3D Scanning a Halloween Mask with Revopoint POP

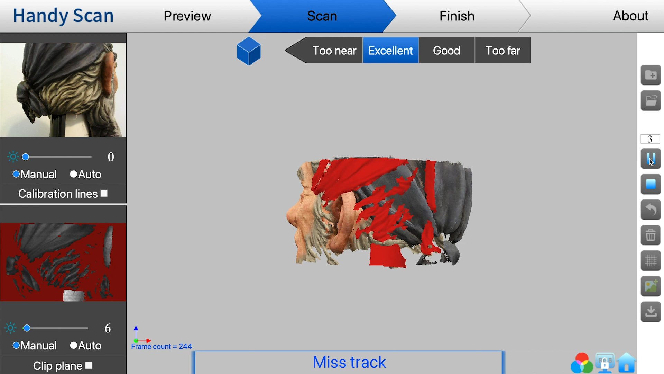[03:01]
One time I got a whole face on the side of a head because it just got confused by the different textures.
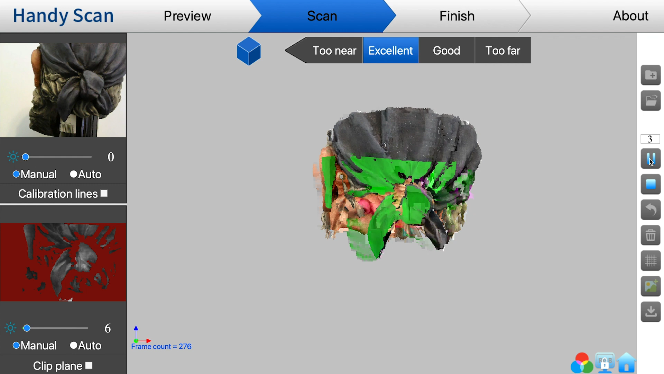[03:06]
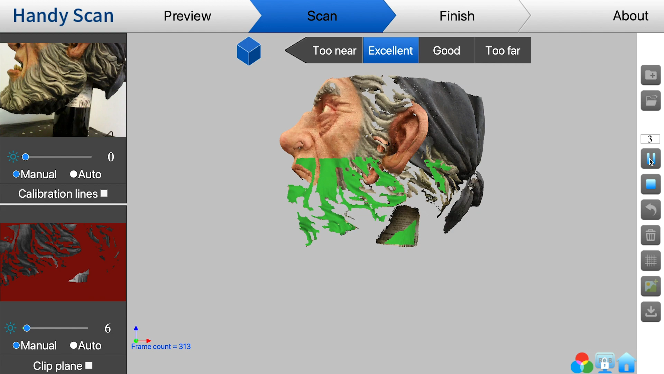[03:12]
I found that it's a good practice to pause the scan every so often and double check that I'm not getting any errors in the scan and if I am like see here they've got sort of an extra nose going next to where the nose is.
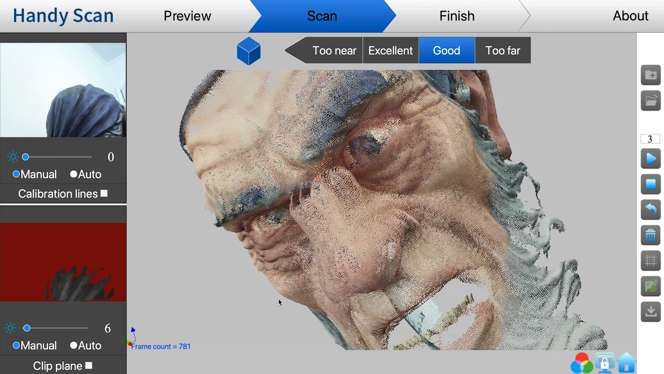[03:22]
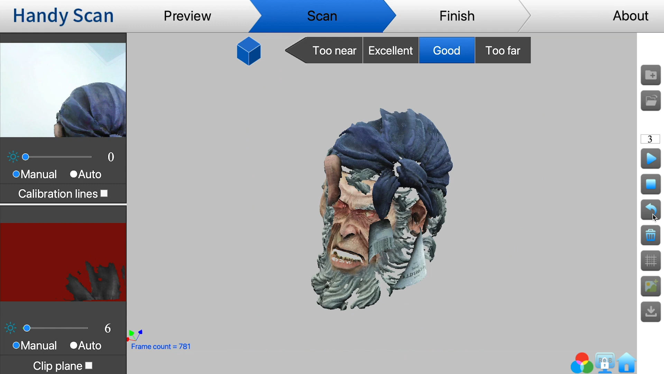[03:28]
I'm going to just undo a few times to eliminate that incorrect positioned data and then resume and try to get everything back to how it's supposed to be. So it can take a little while to get a full scan of an object
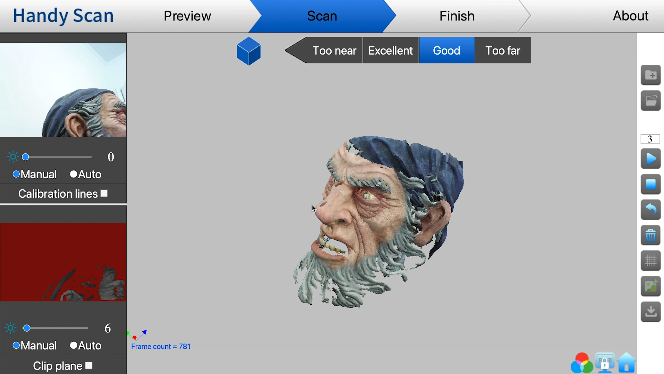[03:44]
but eventually this is what I ended up with.
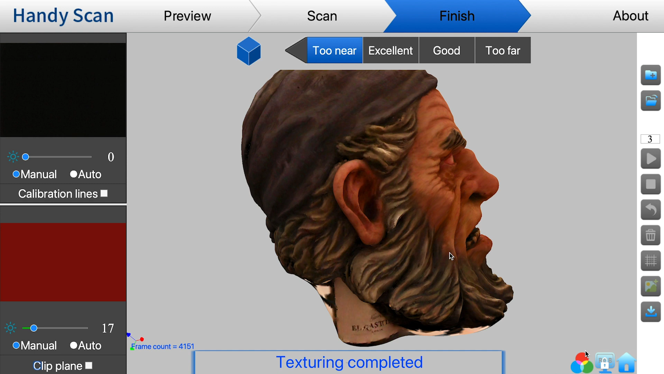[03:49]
This is the full scan of the mask.
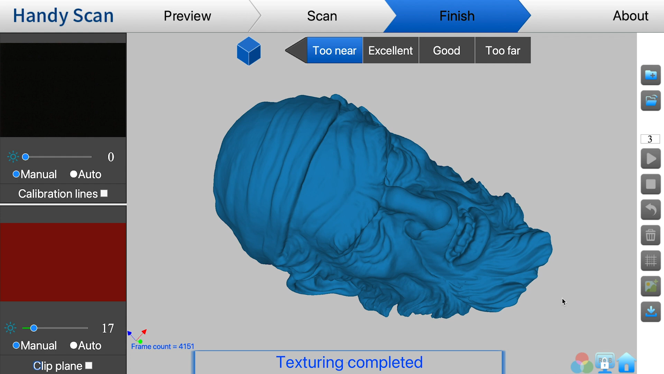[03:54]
You can see I didn't bother to get underneath at all because I don't need that for this project that I'm doing. I did do a fully handheld scan of my
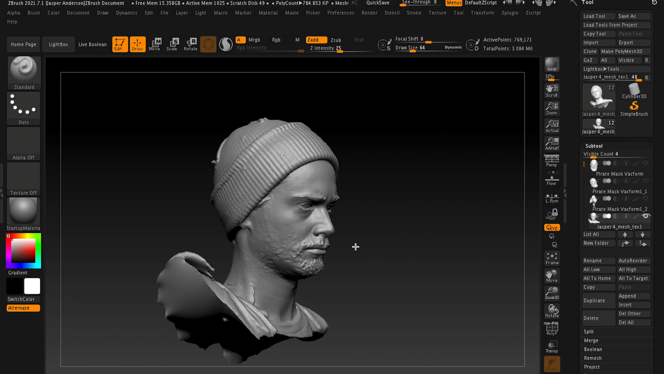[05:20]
But it came out pretty nice and you can see I needed to shave when I did this and it actually did a pretty decent job of picking up where my facial hair was which is kind of nice because that can be challenging for a scanner.
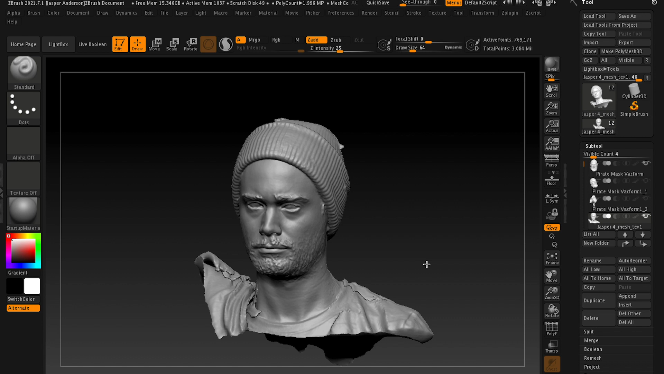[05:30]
So I brought the two together the pirate mask and my head and you can see that they're actually scanned to scale. It knows the dimensions of the object that you're scanning which is really
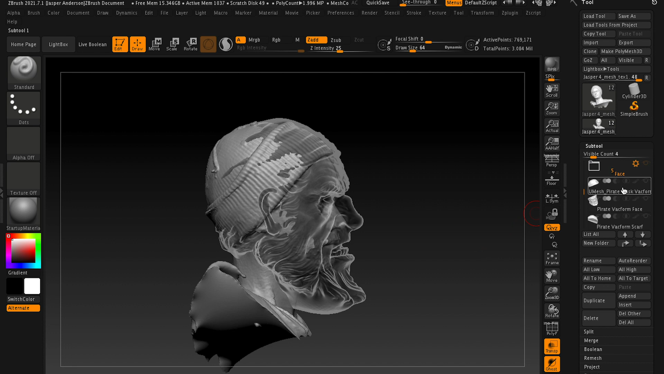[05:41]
helpful in making things work within the real world. I modified the pirate mask into the proportions
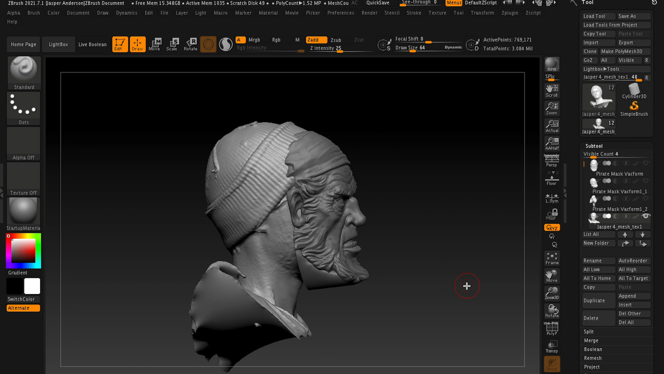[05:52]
of the vacuum form mask that I wanted to have and I split it into two pieces because my 3d printer which